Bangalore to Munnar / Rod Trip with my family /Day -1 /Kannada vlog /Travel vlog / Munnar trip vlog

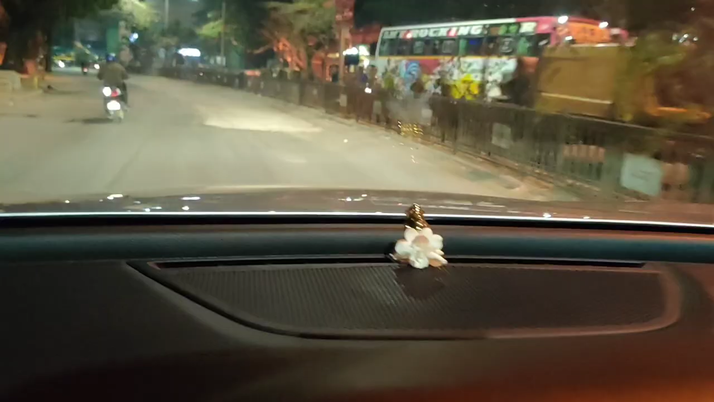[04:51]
ಸೊ ಈ ಥರ ನಾವೆಲ್ಲರೂ ರೆಡಿ ಆಗಿಬಿಟ್ಟು 5:30 ಮನೆಯಿಂದ ಹೊರಟ್ವಿ.
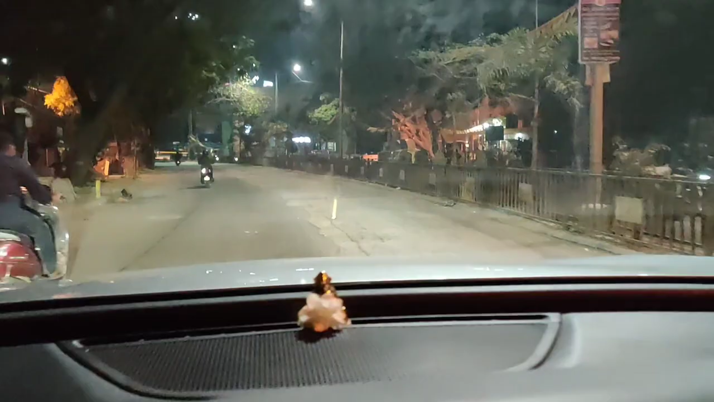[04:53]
ಎಷ್ಟೇ ಬೇಗ ಹೊರಡೋಣ ಅಂತ ಅಂದರೂ ಕೂಡ ಬೆಳಗ್ಗೆ 5:30 ಆಗೇ ಬಿಡ್ತು. ತುಂಬಾ ಲಾಂಗ್ ಜರ್ನಿ ಇದೆ. ಸೊ ಎಷ್ಟು ಬೇಗ ನಾವು ಮನೆಯಿಂದ ಹೊರಡ್ತೀವಿ ಅಷ್ಟು ಒಳ್ಳೆಯದಂತ ಅಂದ್ಬಿಟ್ಟು ನಾವು ಆದಷ್ಟು ಮನೆಯಿಂದ ಬೇಗನೆ ಹೊರಟ್ವಿ.